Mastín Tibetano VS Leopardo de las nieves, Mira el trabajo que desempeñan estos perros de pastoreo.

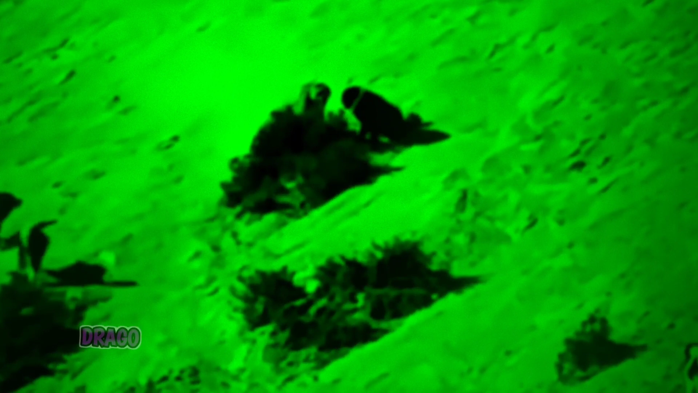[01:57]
Estos perros saben lo fuerte y peligroso que es este felino, por lo que se limitan a no atacar.
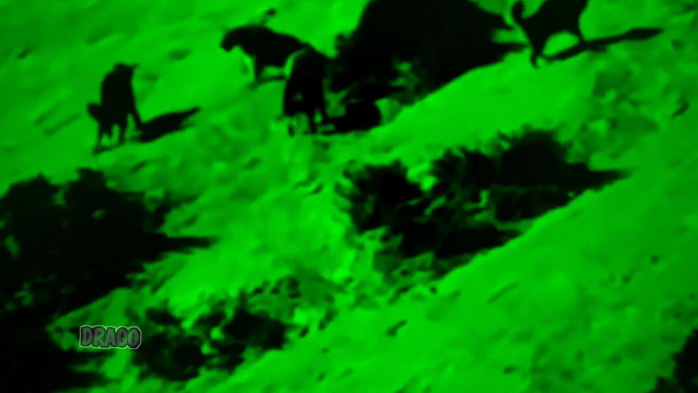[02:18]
estos perros de pastoreo logran cumplir bien su trabajo y terminan por ahuyentar al leopardo.